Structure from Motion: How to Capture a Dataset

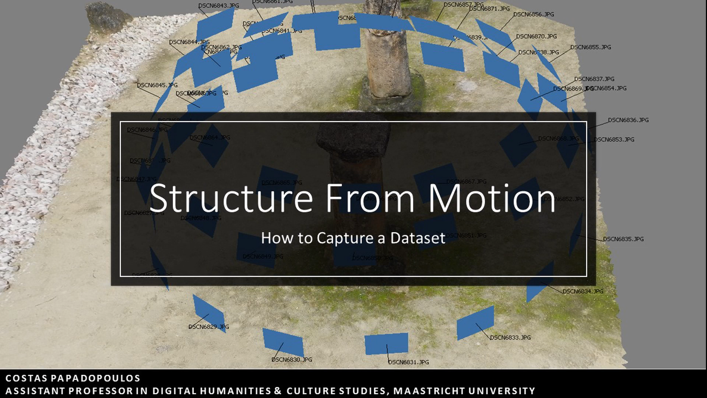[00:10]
Structure from motion is solely based on photographs and as a general principle photographs should cover the subject from all sides and different angles.
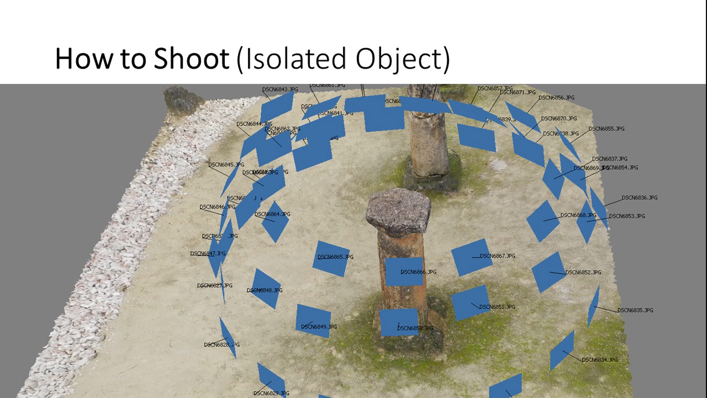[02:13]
See here, for example, we need to capture the column. The blue rectangles indicate the position from where each photo was taken. As you can see, photographs are taking a hemisphere around the column, moving both horizontally and vertically around the object. In this example, let's assume that you want to capture an interior space.
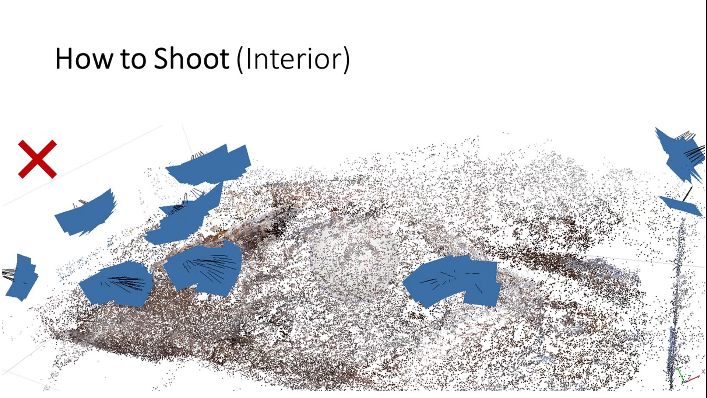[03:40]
As you can observe, the hemisphere principle has not been followed here. Rather, multiple images have been taken by the same location. Although this may still give you enough three-dimensional information, it makes processing more time consuming, and most importantly, geometry errors can be more easily introduced.